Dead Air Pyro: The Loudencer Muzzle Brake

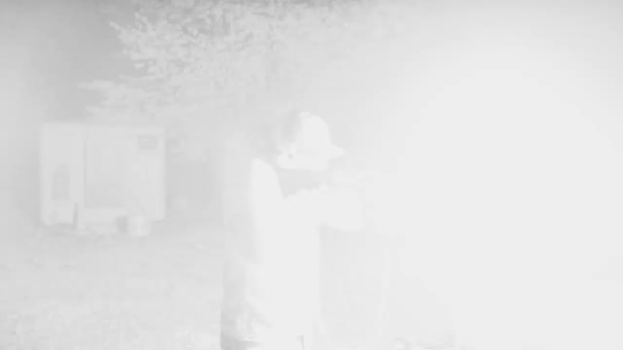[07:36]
Boys and girls, I'm gonna have to wait a minute because I can't see anything. All night vision is gone. Last one, and then we're gonna pack it in. I'm gonna walk over there because it was just absolutely saturating the photo sensor in IR mode. So let's see.